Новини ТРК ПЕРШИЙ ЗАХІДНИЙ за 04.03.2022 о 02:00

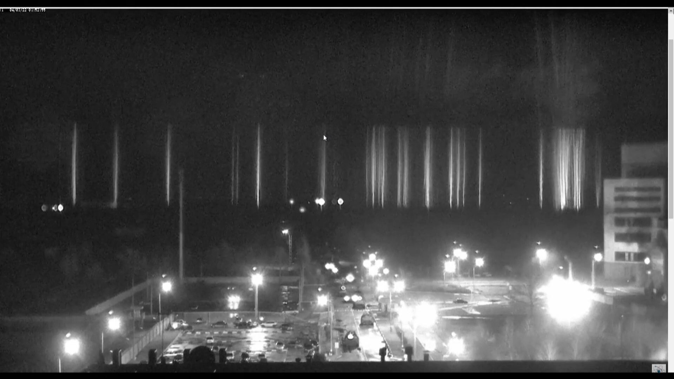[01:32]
адже там встановлена відеокамера, яка показує ситуацію. І, за словами речника пресслужби станції, нагадаю, снаряди влучають навіть у блоки.